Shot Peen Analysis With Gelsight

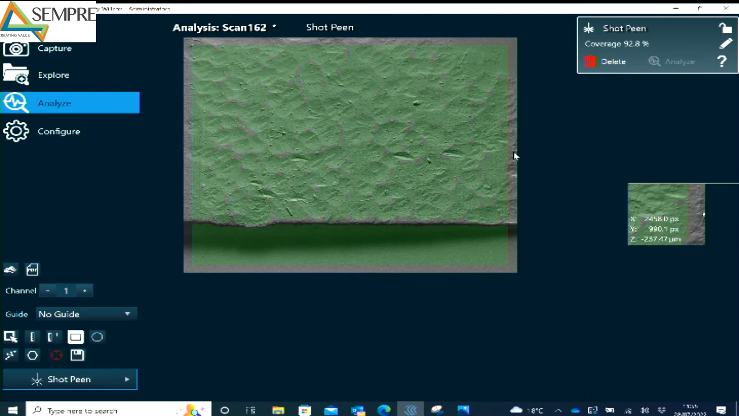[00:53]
however we need to redefine the area because obviously I've got a drop-off on the part here so I would only want to look at the percentage covered in the measured area and
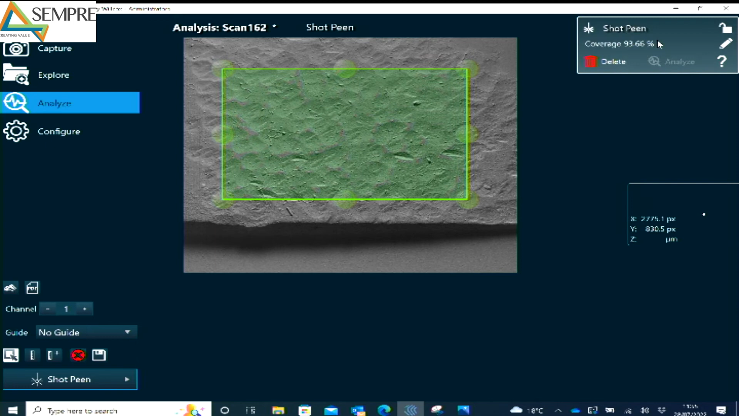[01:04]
as you can see we've got a 93.66% coverage of the shot peening process.
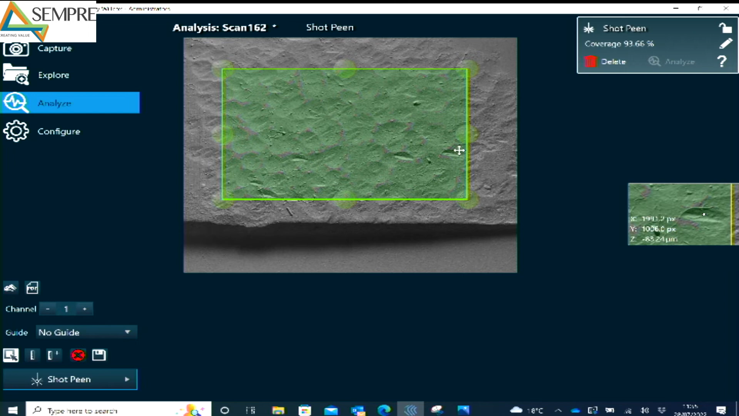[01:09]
To report this I would click the PDF button on this left hand side here and